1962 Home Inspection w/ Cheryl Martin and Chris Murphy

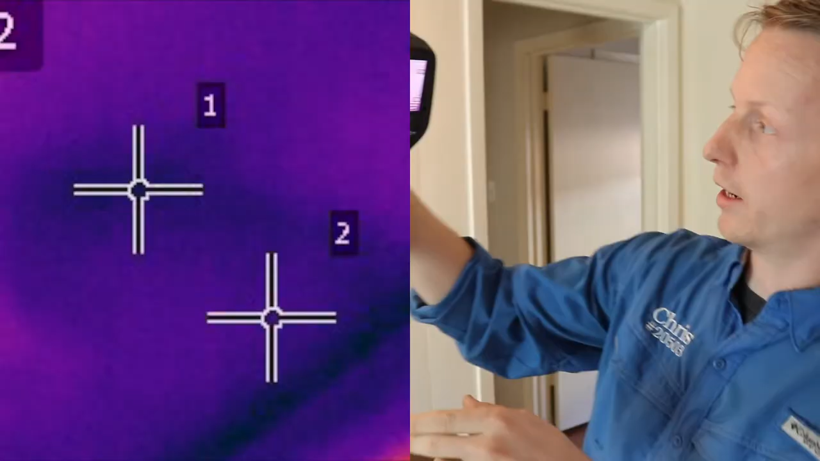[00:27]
and on this scan I noticed that there was a cold spot sitting right up in the living room area right about here.